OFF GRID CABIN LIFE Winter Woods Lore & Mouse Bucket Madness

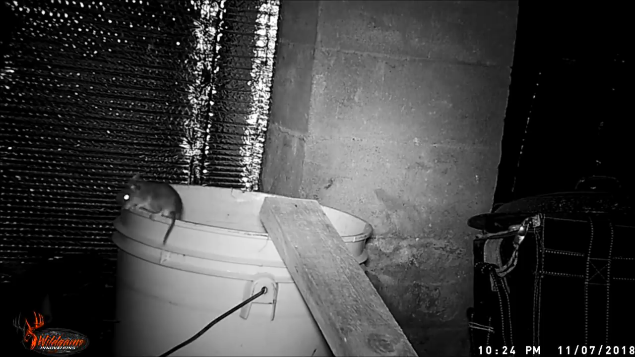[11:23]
Some would hang and get away, and others would fall. So I added a lip of foil tape to prevent this, but my success went down.
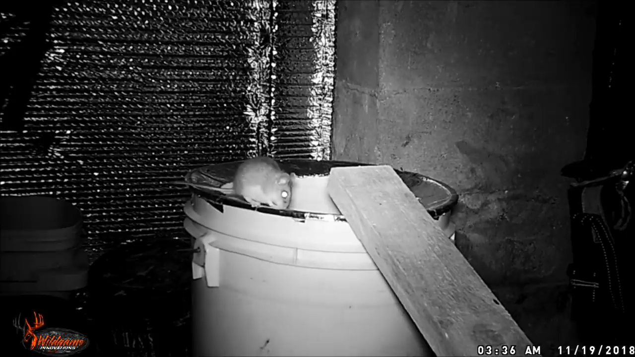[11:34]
So let's see how they respond to the new and improved version.